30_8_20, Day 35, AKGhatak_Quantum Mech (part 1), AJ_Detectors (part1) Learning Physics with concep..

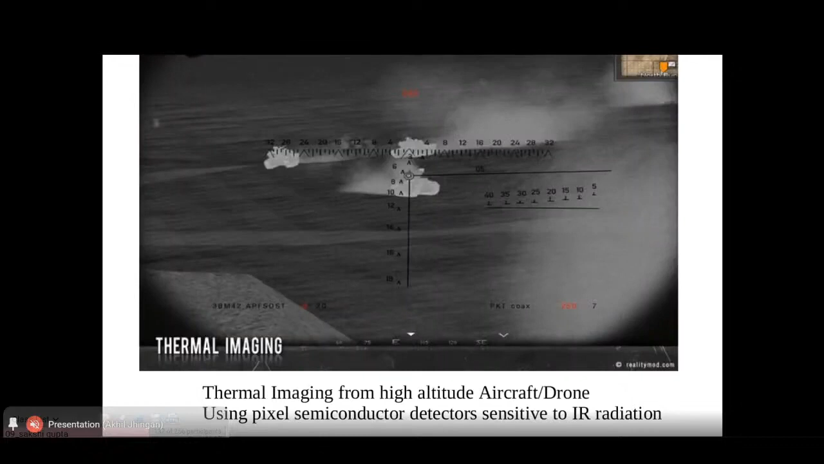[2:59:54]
These again uses your pixel semiconductor detectors, and they are normally fitted with your aircrafts and drones. So even at from a very large distance during the night, they can spot the movement of artillery of the enemy. And muon tomography, this is another upcoming field.